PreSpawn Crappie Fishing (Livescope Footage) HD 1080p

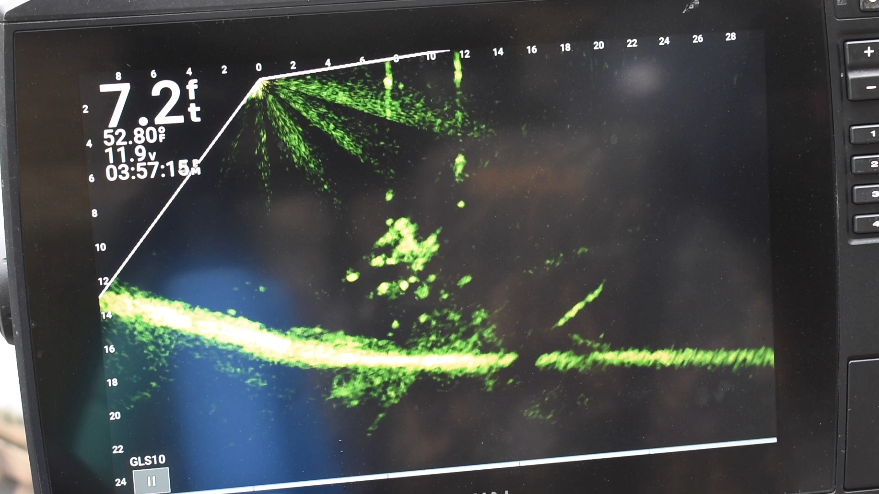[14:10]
On screen: depth 7.2 ft
There you go. It's like you've got 2 foot longer a pole. There you go. You got that monster dial. That's a good fish. That's a keeper, that buddy. That's a keeper. That's good. Good fish. That's a good one. Not as good one as yours. I'm surprised by. I ain't ever caught that many black crappie off the river. Yeah. I'll take it.
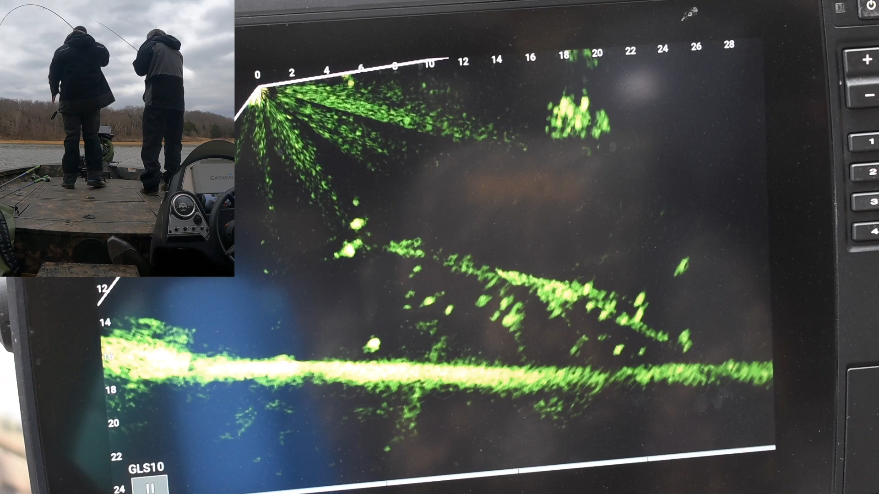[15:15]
There you go. Yep. We are catching fish,
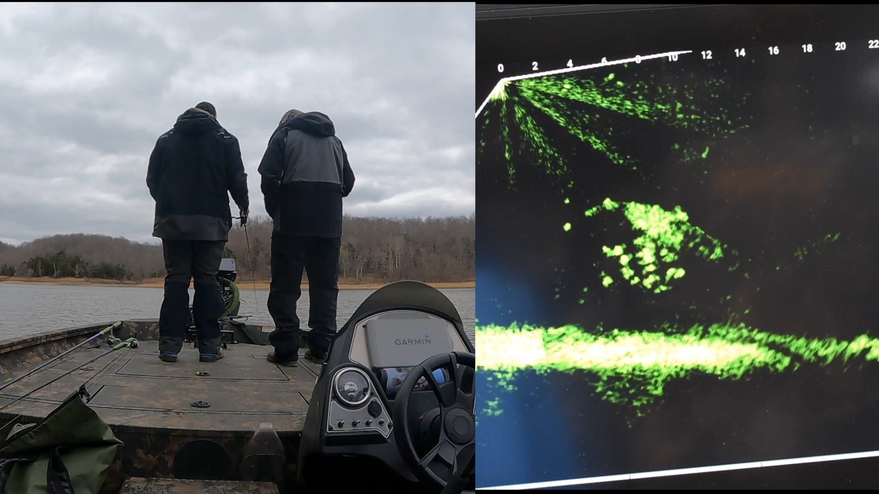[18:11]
Yeah, just constant. There's a catfish down there somewhere with a glowing bubble.
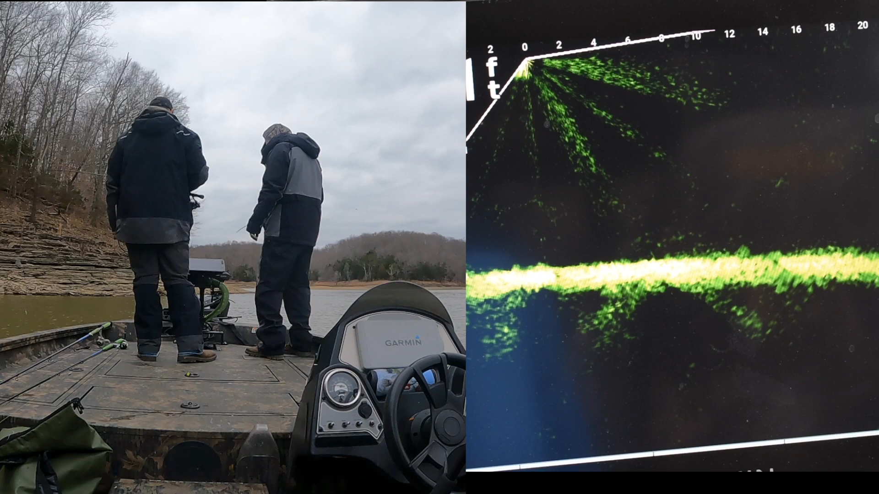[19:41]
there's this. See, we use flashers on them. Yeah. The good, really good flashers. You can see them, and it's just unreal. Well, there's something right here. There's some fishing. I don't know if any of them are worth catching, but guess what? We're here. You get 2 feet. I'm going to give you 2 feet, and then I'm going to catch them. Okay. Coming back over here in the middle. There you go.
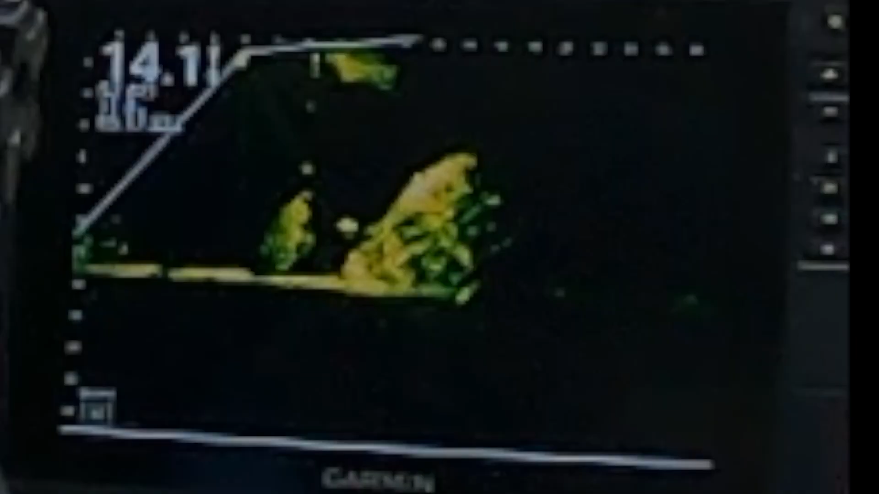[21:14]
So check this clip out. It's really blurry because I had to zoom in from my GoPro, but watch this big fish coming in right here. Look at this joker. I mean, that is a pig, and it nosed up to the bait, but it would not eat it.
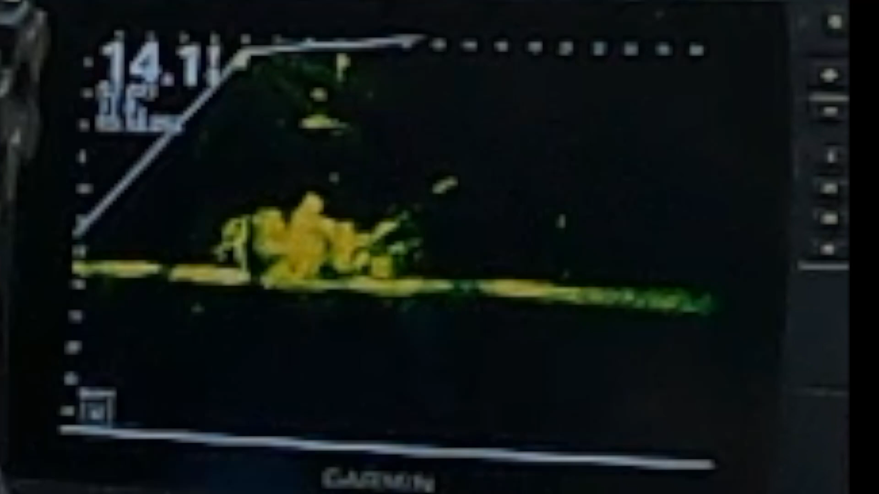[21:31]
But look at it. It's easily. Right there at the trolling motor, probably
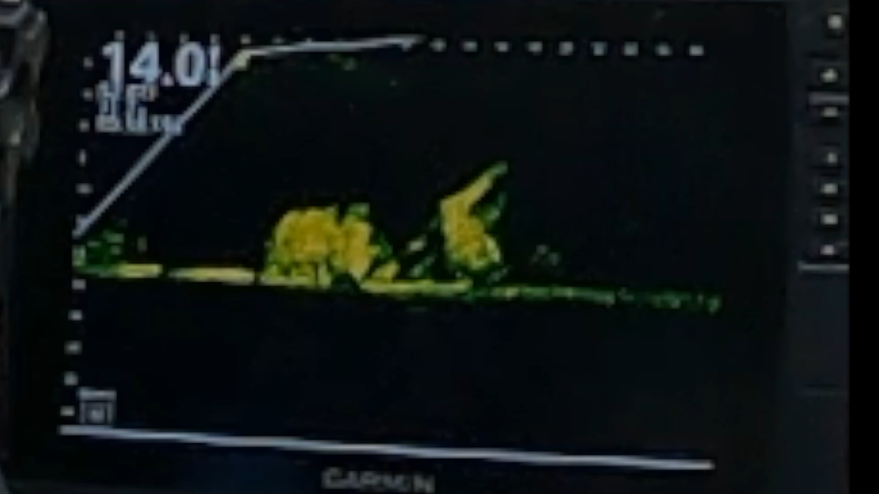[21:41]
2, 4, 6, close to 6. That would be, oh, it could have been, surely it wasn't 72 inches long, but it was big.